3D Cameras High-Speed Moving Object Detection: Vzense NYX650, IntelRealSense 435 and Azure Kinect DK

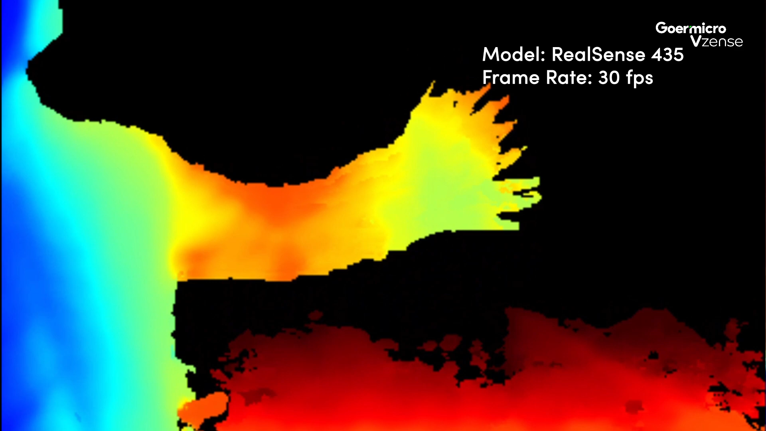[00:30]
The depth map by RealSense shows significant motion blur.
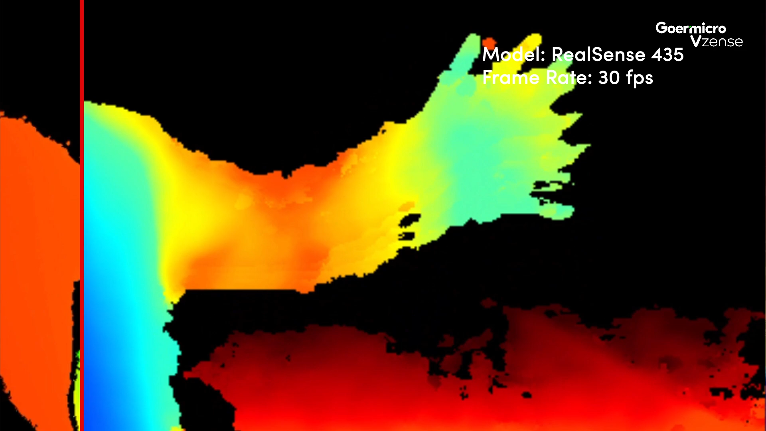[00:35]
In contrast, the NYX depth map does not exhibit noticeable trailing issues,
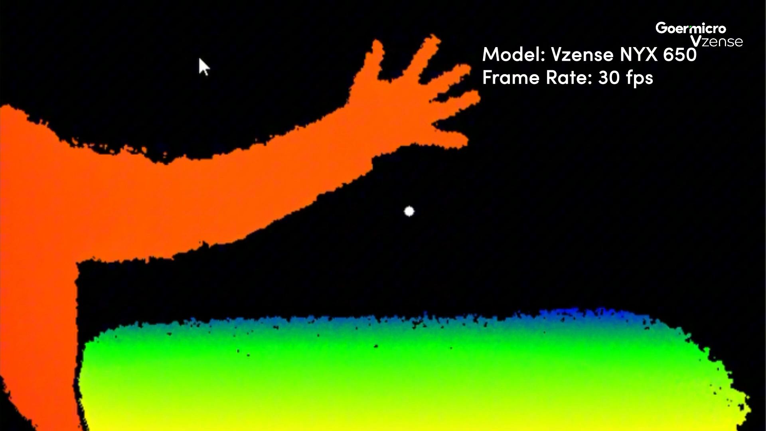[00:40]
and the shape of the hand remains well defined without significant distortion during movement.
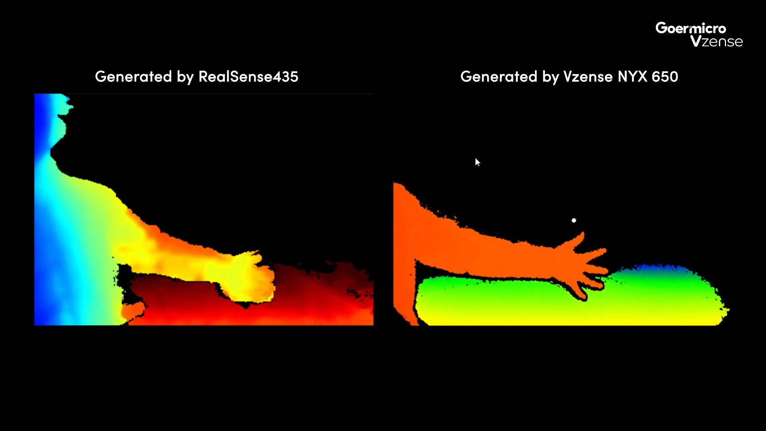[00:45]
Viewing them side by side makes the comparison more obvious.
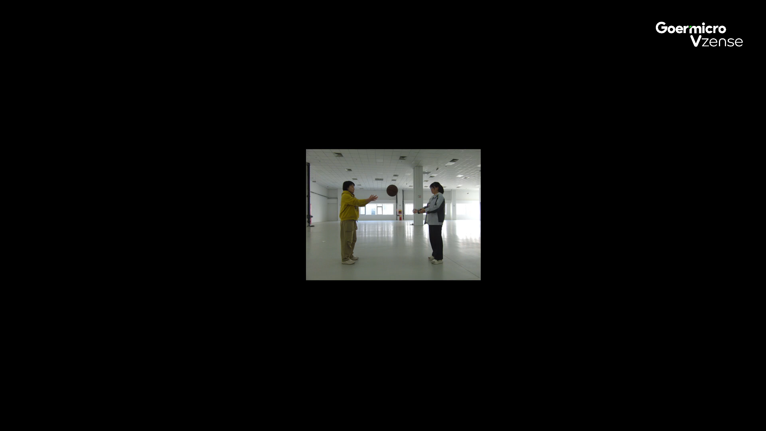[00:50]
In the second comparison test, we used a ball passing scenario with two people and compared the Azure Kinect and the VZents NYX cameras.
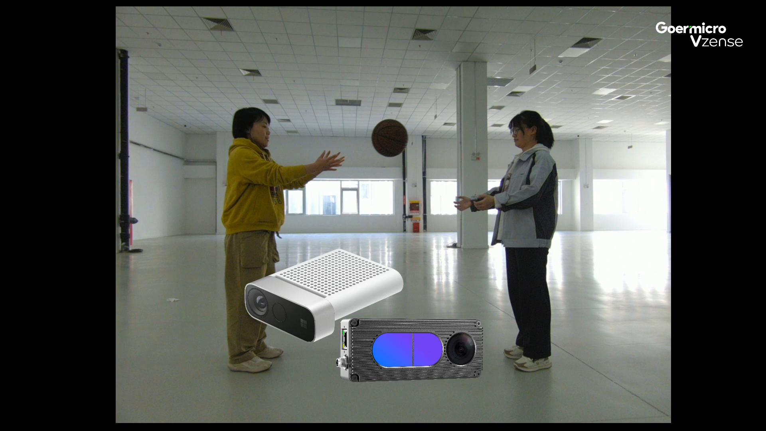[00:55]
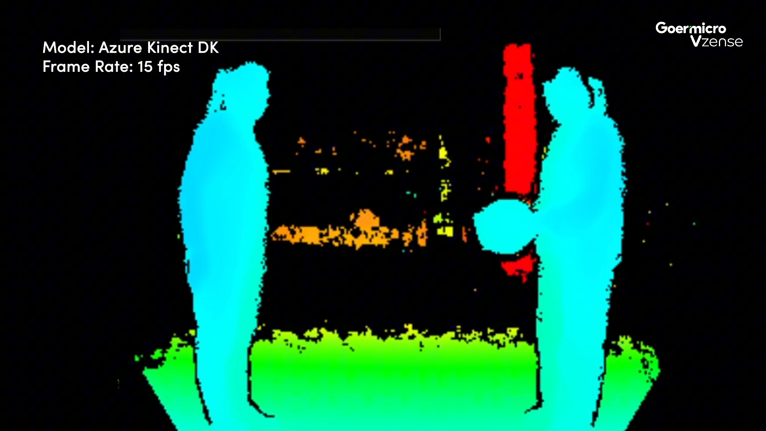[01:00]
The depth map generated by the Kinect showed deformation of the basketball during the passing action.
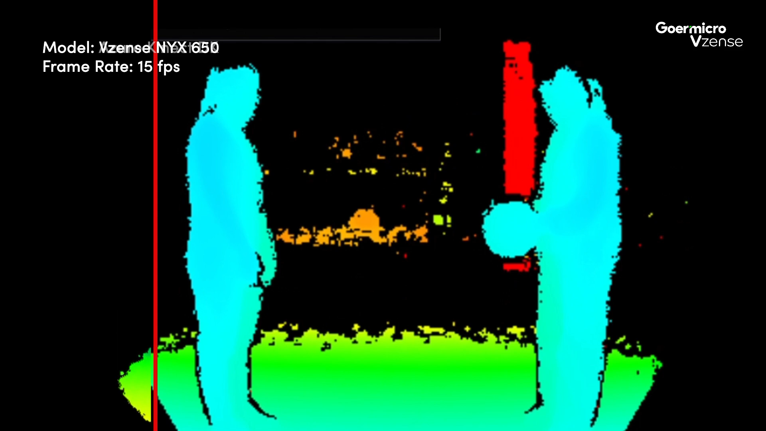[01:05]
In contrast, the NYX depth map displayed no deformation of the basketball and no noticeable motion blur.
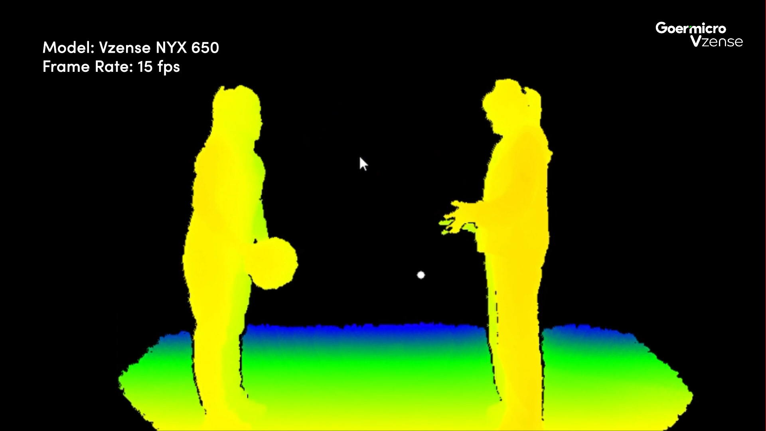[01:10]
Comparing them side by side makes the differences more apparent.